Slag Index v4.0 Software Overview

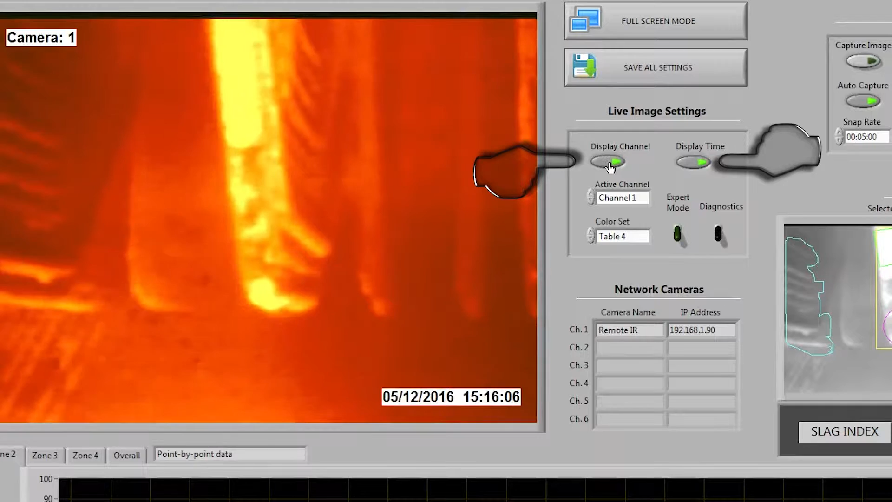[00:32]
We can also add or remove timestamps and a channel display watermark and you'll also see some advanced settings that I'm not going to cover today but more information is available in our manual about those settings. We can also change which camera we are viewing from here although since we only have one camera visible on the network as seen under the network cameras list I'm gonna go ahead and leave it on channel 1. Right above the live image settings you can see we have a button to save all settings. Clicking this will store whatever settings you have changed even if you exit the program.
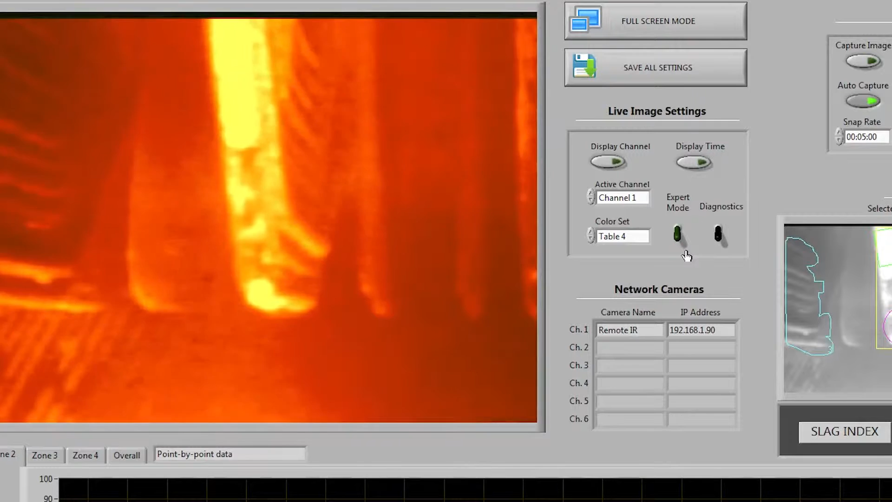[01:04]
Above that you'll find the full screen button. By clicking this you will enter an image only view showing the entire live image. To get out of this image simply click anywhere inside of the actual image.
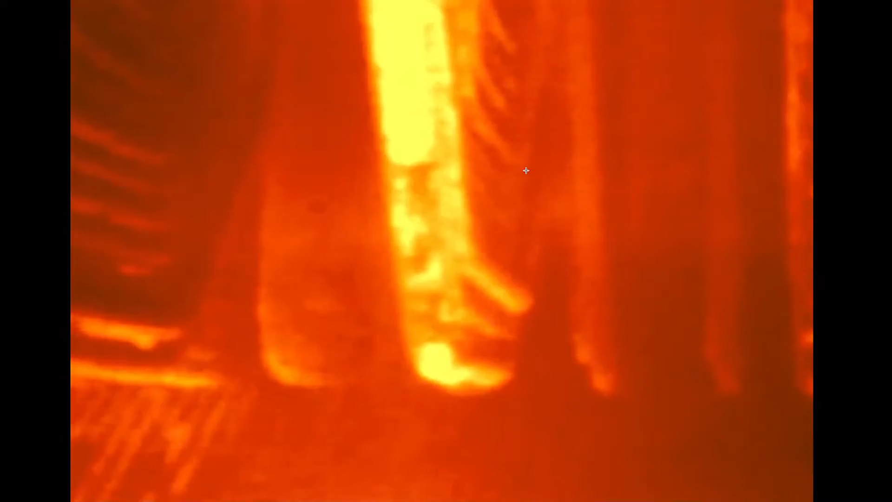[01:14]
Over to the right we will find the image capture settings. From here you can manually capture images and video or configure the automatic capture events.
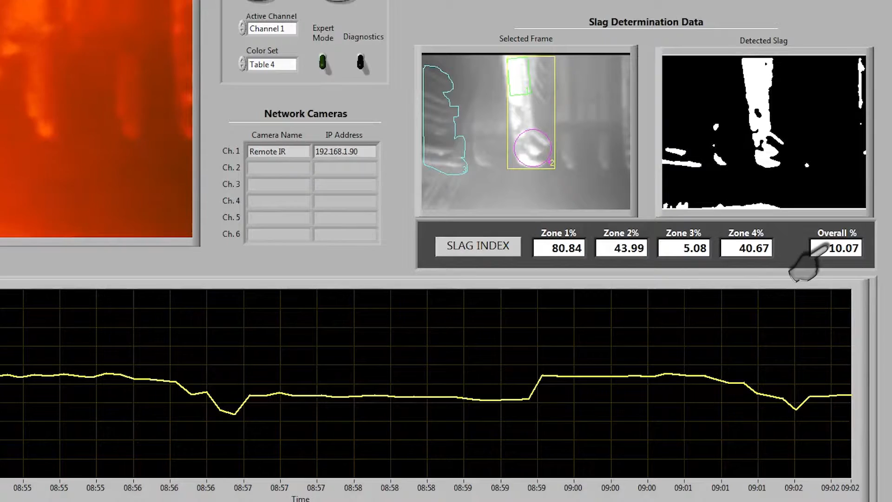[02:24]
We also display the overall percent of slag found in the image which is basically like drawing a zone around the entire image. The raw slag index data is recorded to a CSV file which can be found by navigating to the C drive and then the itsy directory and the data directory and from there you'll find a CSV logs directory which contains each day's slag indexing numbers.
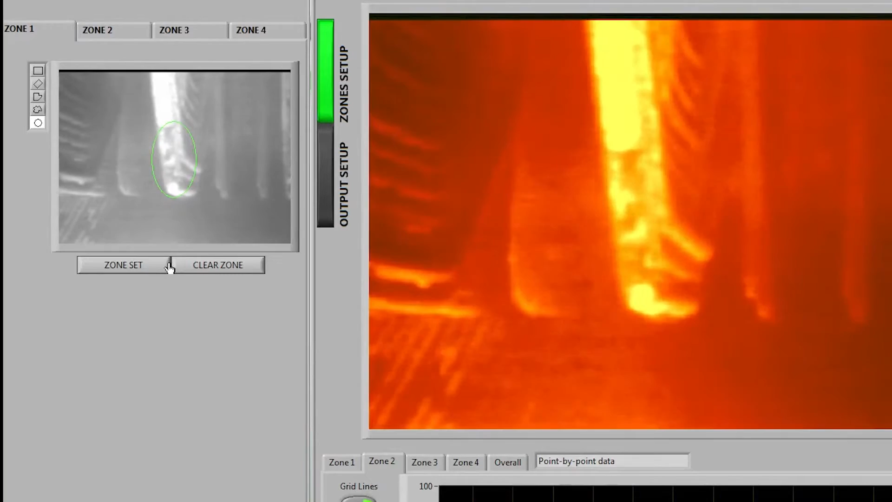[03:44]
Let's go ahead and go with the circular shape again and it does need to be inside of the frame so we'll set it up here. And then once you are done click set zone and once that red button disappears the zone has been properly set and you are done.
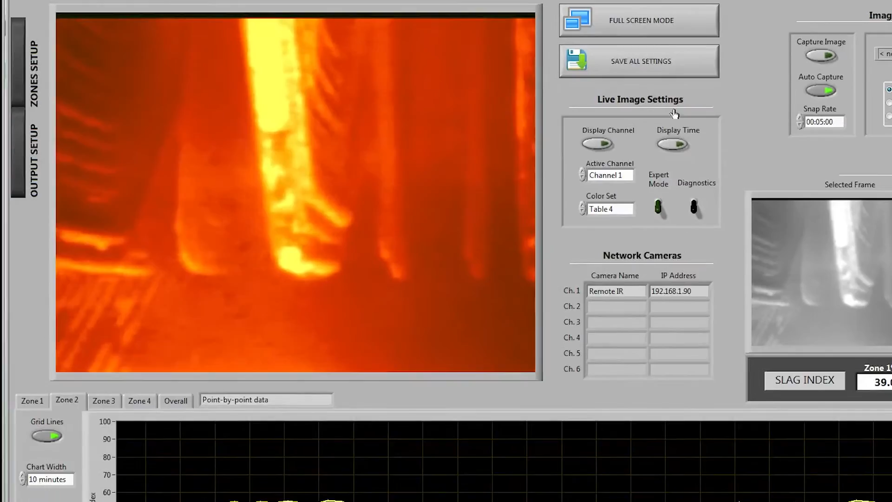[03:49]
So let's go ahead and change out of there and then anytime you do make a change like that you do want to save the settings. We also supply a 4 to 20 milliamp output system with the majority of our systems.
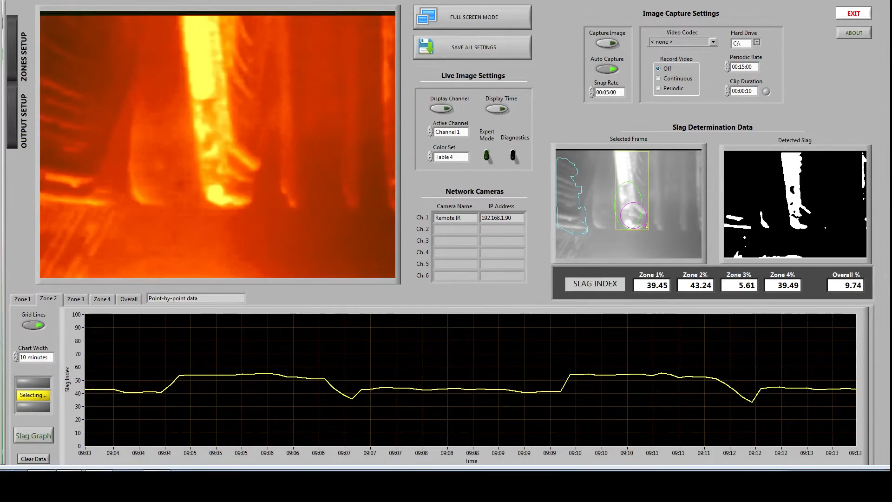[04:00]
To configure these outputs go to the output setup tab. From here you can assign each of the zones to a specific channel and view their current output.